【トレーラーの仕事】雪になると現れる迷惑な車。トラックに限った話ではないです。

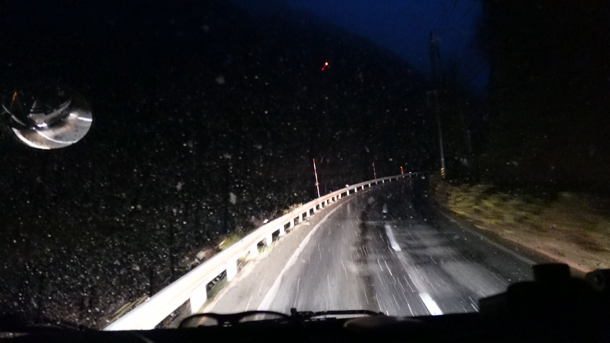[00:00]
いやー雪が降ってきましたねとうとうとうとうとうというかまだ道は濡れてるだけですしまだ全然大丈夫ですけどちょっと雪が降ってきましたよ